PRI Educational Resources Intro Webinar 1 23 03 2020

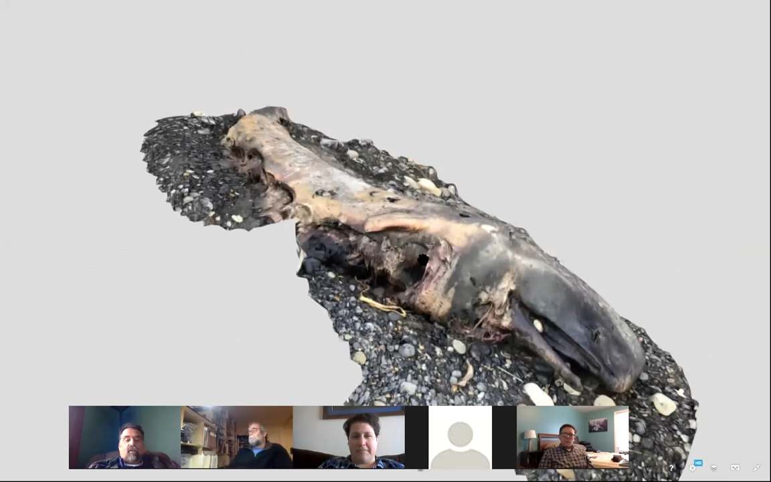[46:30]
And I unfortunately forgot to put anything in it for scale, um, but this was created with a free app on my phone.
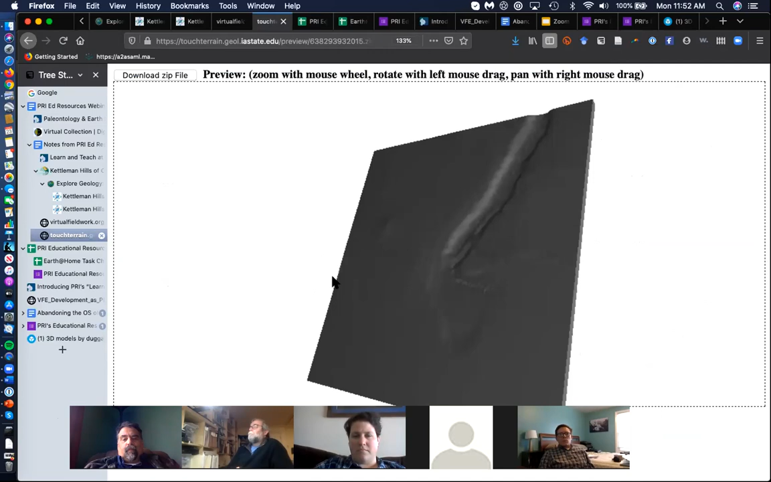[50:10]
Um, so there is the 3D model, which does not look to be a very good resolution. So something screwy with this one. So forget about this part of the, of today, but know that it's there and it's kind of, uh, it's pretty interesting. Um, and let's see if there's anything else I want to, um, do here.